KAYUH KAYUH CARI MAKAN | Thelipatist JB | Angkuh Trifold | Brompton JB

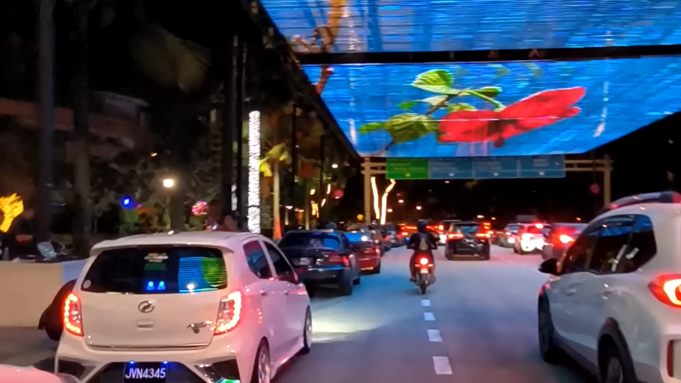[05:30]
Banyak lampu-lampu guys. Okay guys ya. Mari guys, tempat dah guys. Okay guys.